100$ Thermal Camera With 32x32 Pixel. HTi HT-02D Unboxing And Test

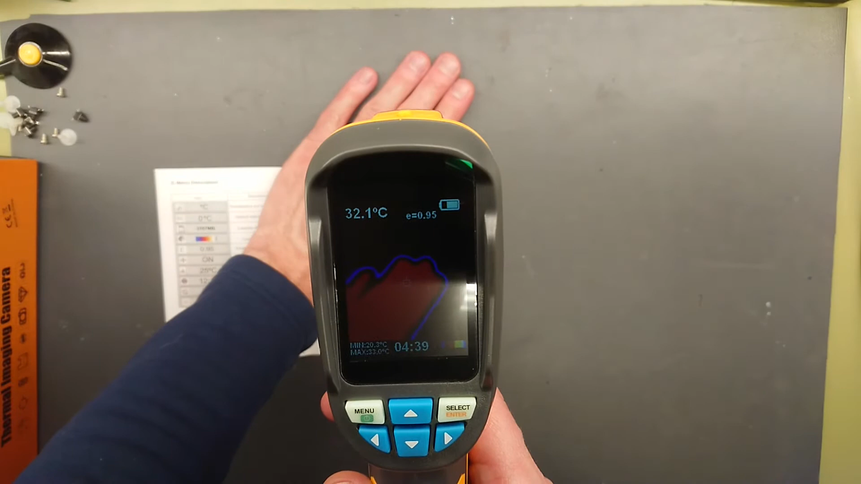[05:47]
On screen: spot 32.1°C
See, that tracks to 31 degrees Celsius.
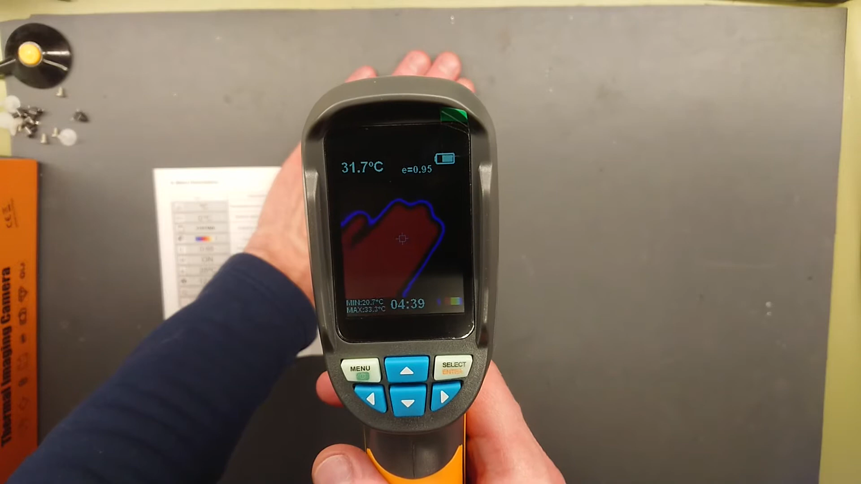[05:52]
On screen: spot 31.7°C
Let's find some electronics to test this on.
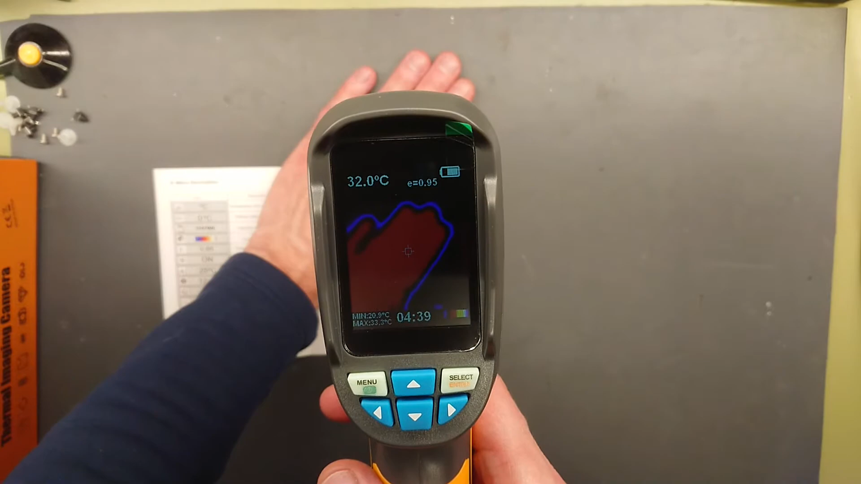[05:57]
On screen: spot 32.0°C
To test the thermal camera, I have set up the small 150-watt induction heater here.
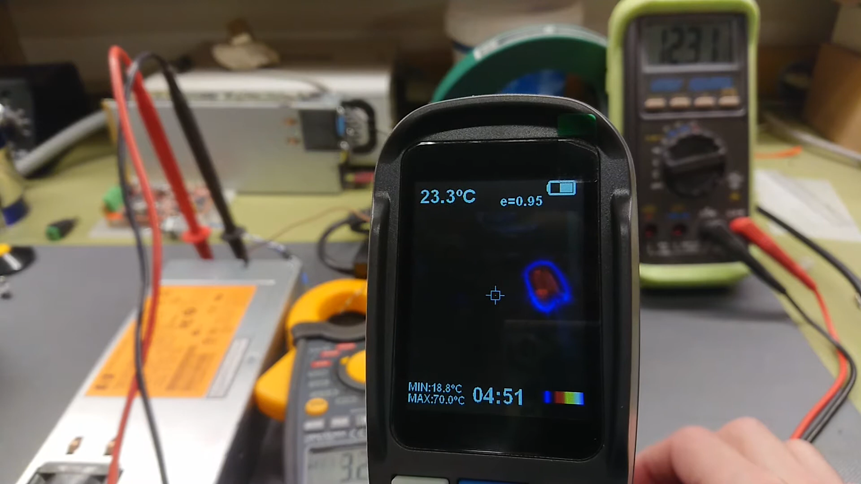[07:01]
On screen: spot 23.3°C, max 70.0°C, min 18.8°C
So, let's just try to insert the workload. We can see the current down here in the corner rising to 7 amps. We should see... Ah, I just have a little water inside the work piece that started to boil there.
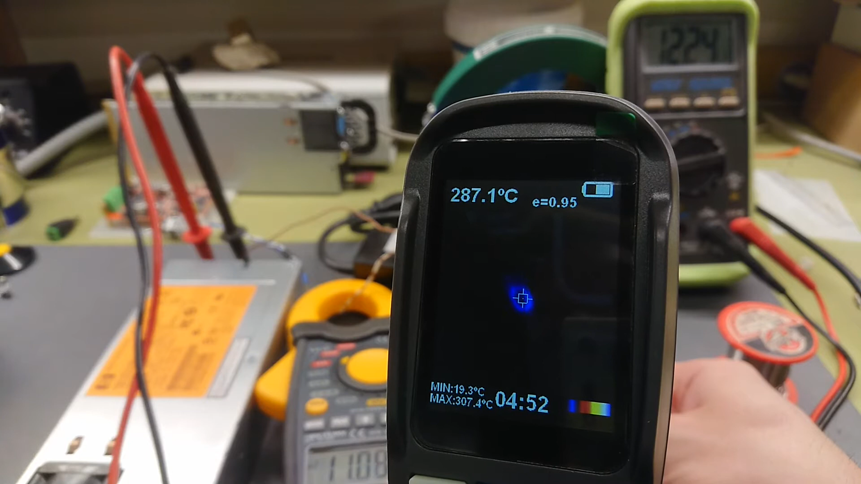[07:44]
On screen: spot 287.1°C, max 307.4°C
So, 200 degrees. Not far from maxing out now. Yep, over range. So, if I remove the work piece, it immediately drops down. And we see the work coil temperature 120 degrees. That's not that bad for just having a
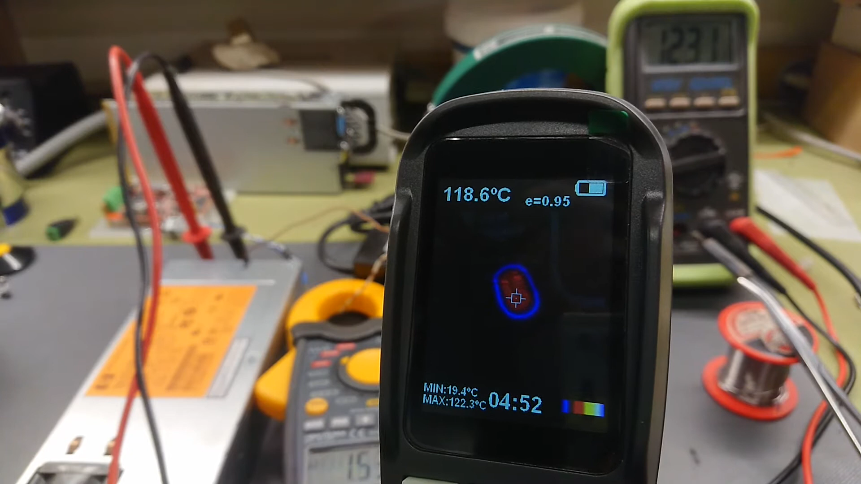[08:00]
On screen: spot 118.6°C, max 122.3°C, min 19.4°C
300 plus degree work piece sitting in there. But we also see the temperature is not dropping when it's running idle here. It's actually still going up. So, that's not dissipating enough heat.
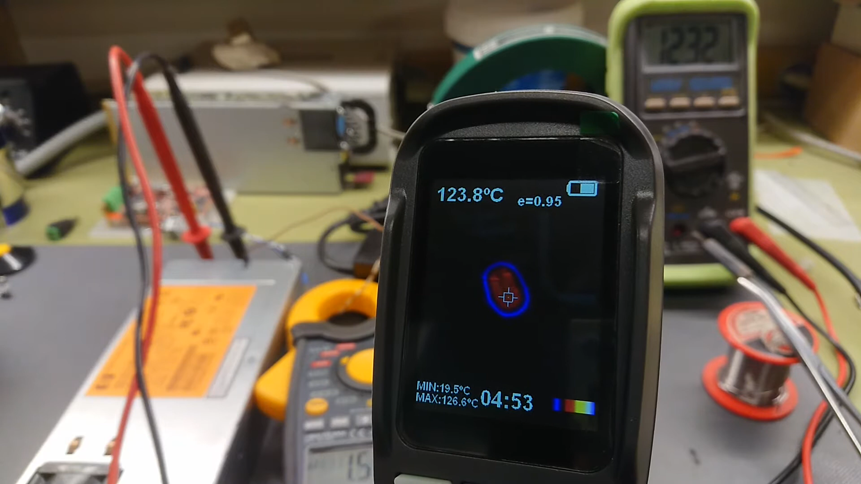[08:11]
On screen: spot 123.8°C, max 126.6°C, min 19.5°C
So, let's just turn that off and inspect the power electronics of it.
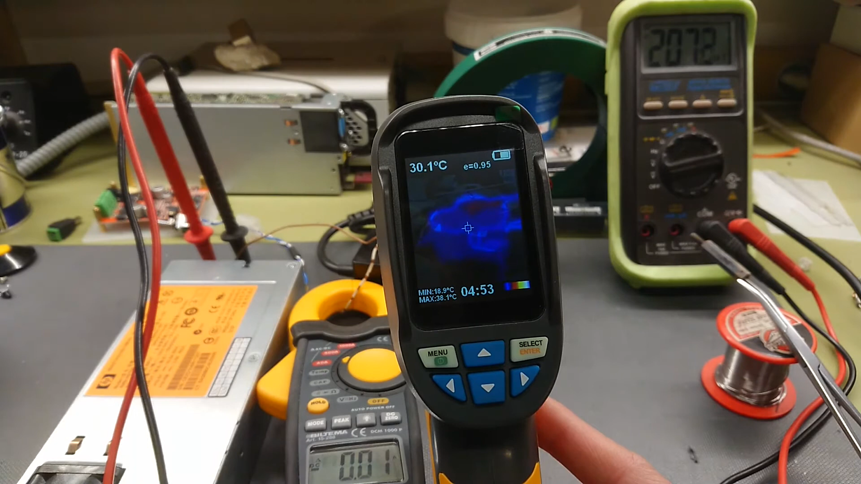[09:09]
On screen: spot 30.1°C, max 38.1°C, min 18.9°C
So, I'll give it a couple of minutes of run time and then we'll see what temperature it has. After a couple of minutes of run time and heating up the work piece to red hot glowing, we can now see that the resonant capacitors at the bottom of the induction heater is up to 80 degrees Celsius. The work coil around 200 degrees.
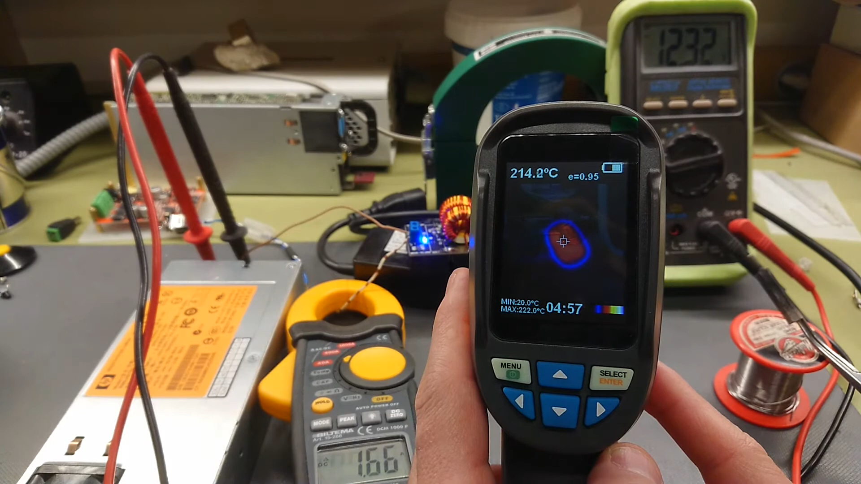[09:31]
On screen: spot 214.0°C, max 222.0°C, min 20.0°C
It's actually taking, you can also see that there's some discoloration at the middle of the coil here.
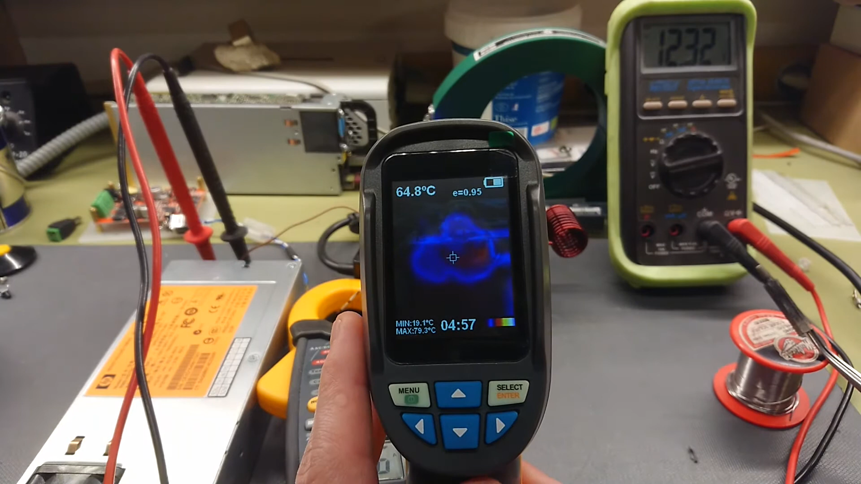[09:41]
On screen: spot 64.8°C, max 79.3°C, min 19.1°C
Now, the inductors are not showing up that warm.
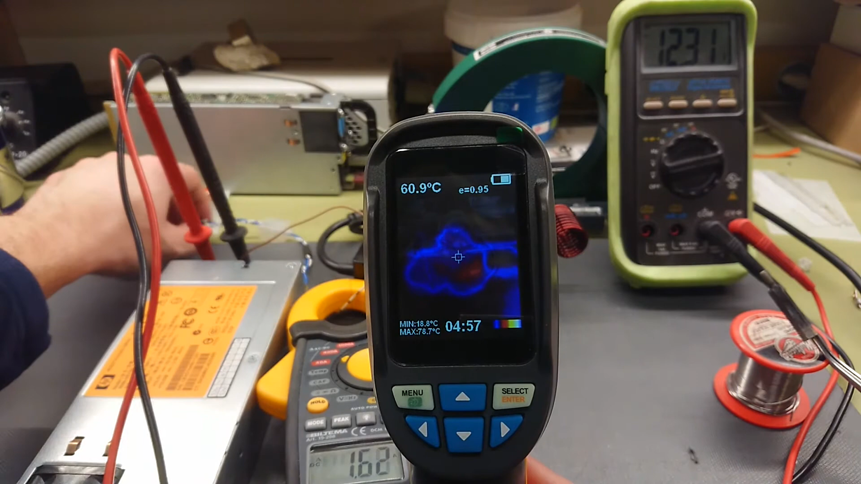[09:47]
On screen: spot 60.9°C, max 78.7°C, min 18.8°C
If we turn it around here.
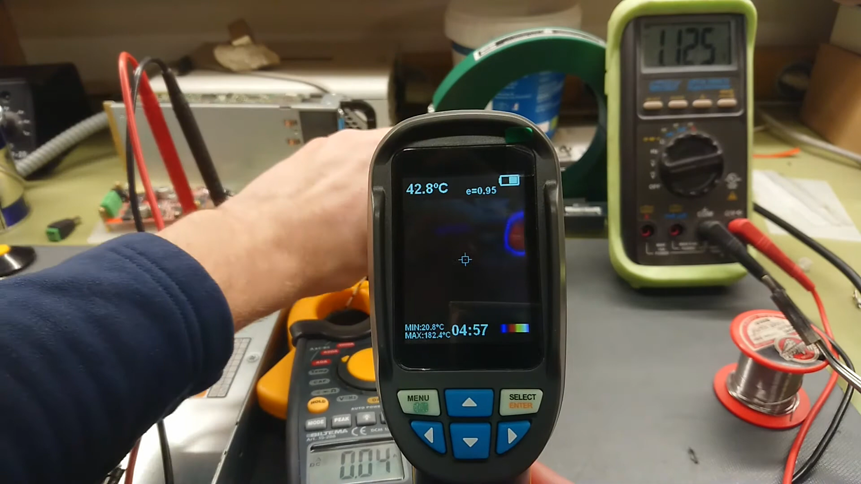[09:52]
On screen: spot 42.8°C, max 182.4°C, min 20.8°C
See, it's actually not the resonant capacitors that's heating up.
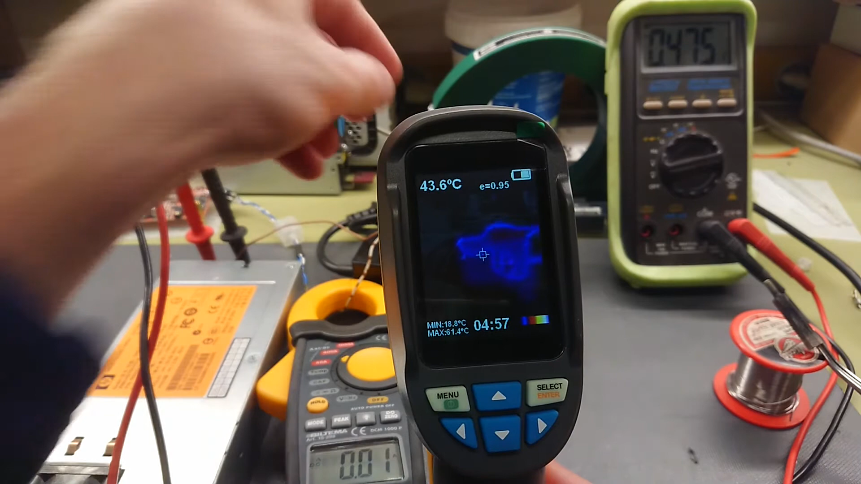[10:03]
On screen: spot 43.6°C
It is the PCB tracks.
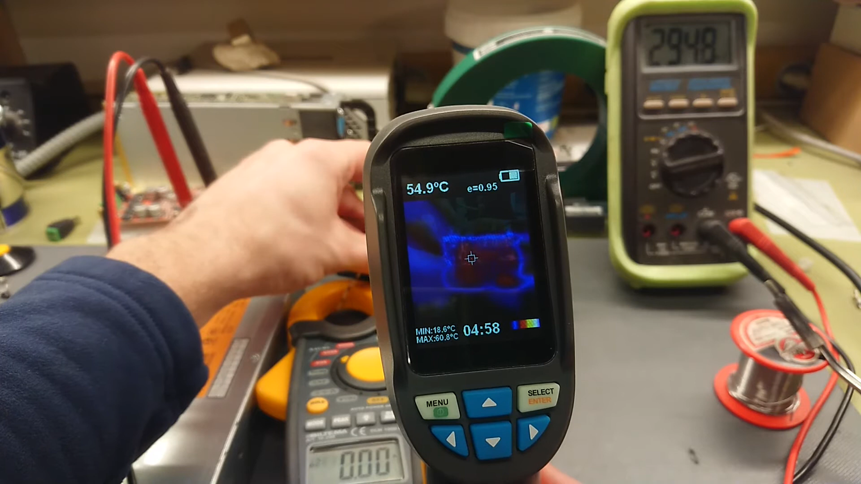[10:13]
On screen: spot 54.9°C, max 60.8°C, min 18.6°C
It is the whole PCB itself that is heating up and along with the inductors you can see here.
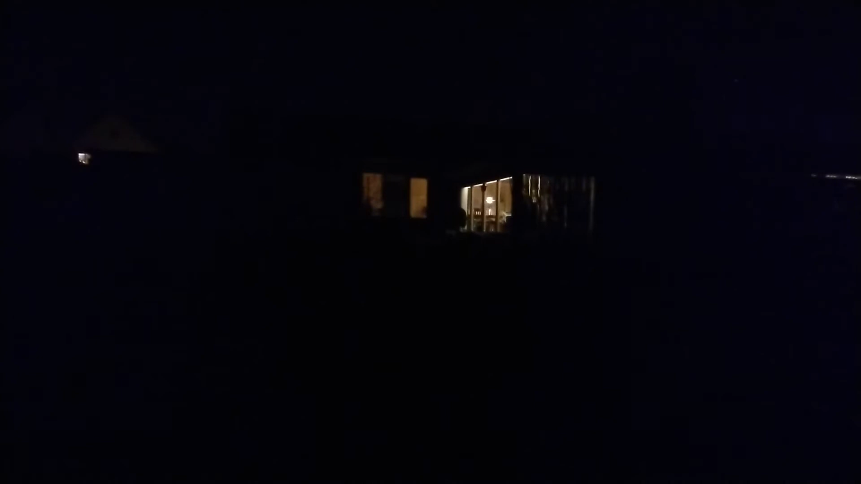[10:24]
Outside of my house in the garden, you can see the windows over here. This is just my finger. It's actually pitch dark. Here in January, we got about 2 degrees Celsius outside. And if we look at the thermal camera here,
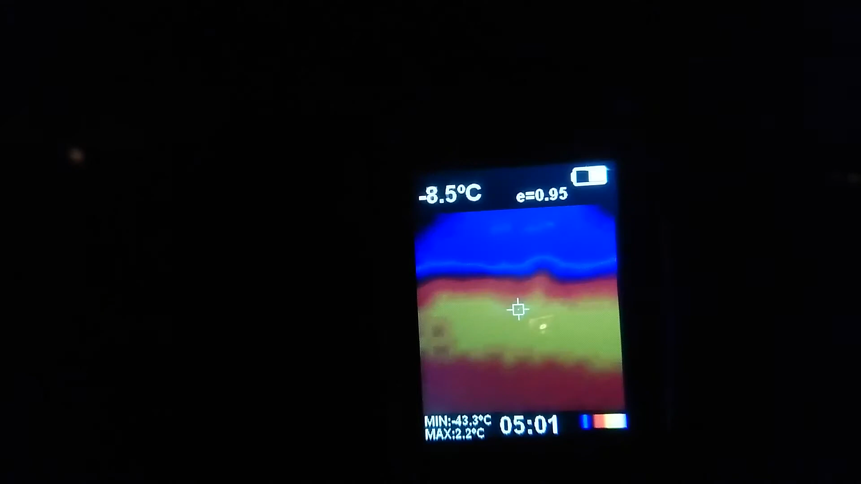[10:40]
On screen: spot -8.5°C, max 2.2°C, min -43.3°C
we can see that the focal length is the half meter is pretty but at least we can see the contours of the house.
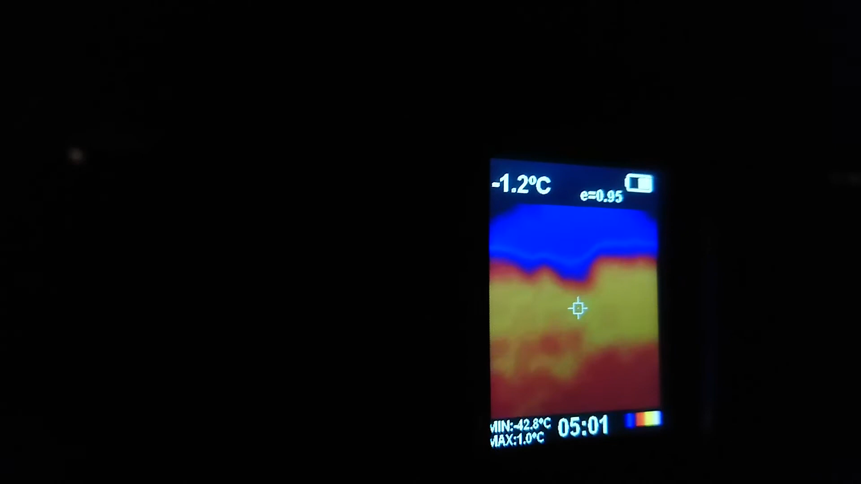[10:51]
On screen: spot -1.2°C, max 1.0°C, min -42.8°C
That's pretty accurate. And we can see the windows and a chimney just sticking up there.
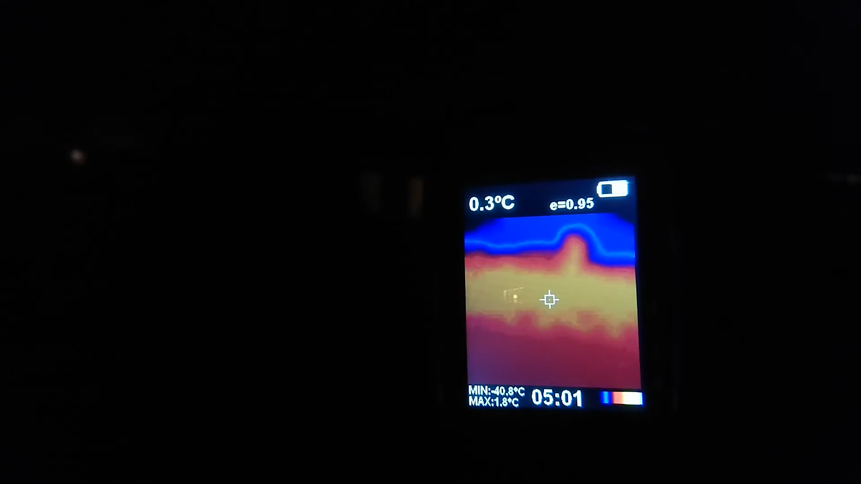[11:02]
On screen: spot 0.3°C, max 1.8°C, min -40.8°C
But any really good detail on a distance like this to see the whole house, it's not something this camera has.